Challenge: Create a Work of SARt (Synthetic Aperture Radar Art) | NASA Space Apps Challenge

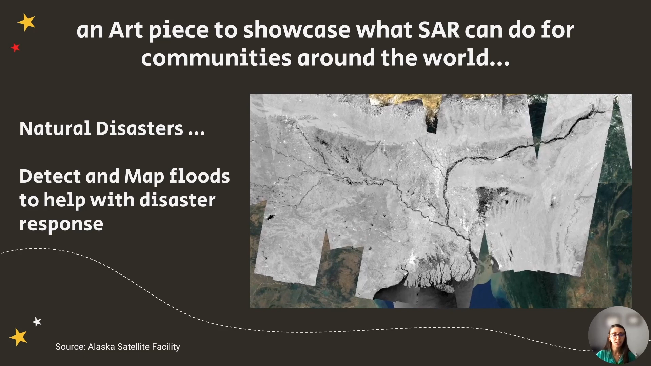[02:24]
but also a wonderful opportunity to educate your community on how the science of SAR data can be helpful to them. An amazing capability of SAR is that it can be used to observe natural disasters and their impacts, regardless of cloud cover. For example, here, SAR data was used for the detection of flooded areas in Bangladesh.
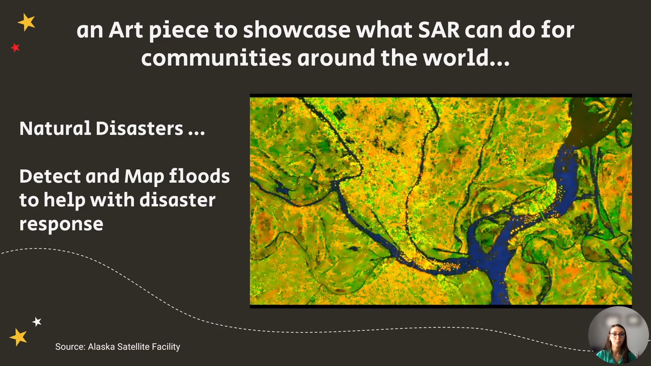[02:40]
It can also be used to monitor activity, like the growth of a new lava dome inside a crater, and where the volcanic flows and ash were spread out during the eruption. This is all done looking at time series of the intensity of the SAR signal to detect surface changes.